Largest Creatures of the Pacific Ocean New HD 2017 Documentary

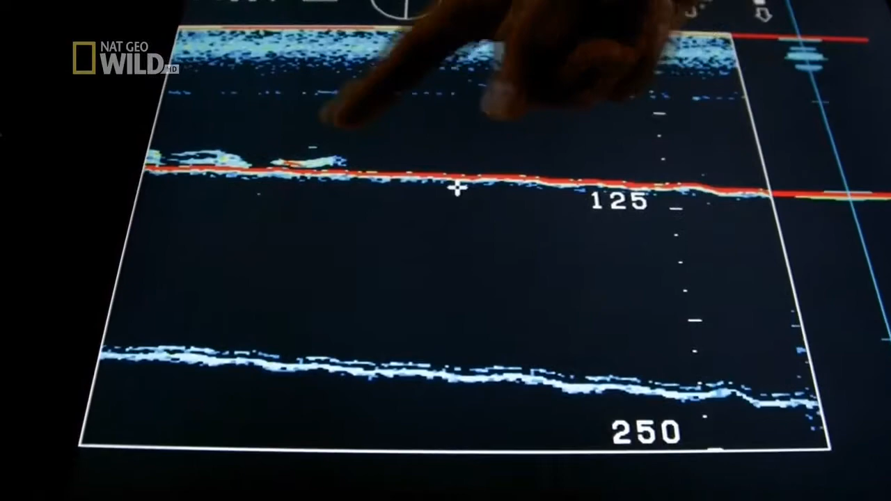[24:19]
See these clouds of fish 25 meters up in the water column on top of the volcano.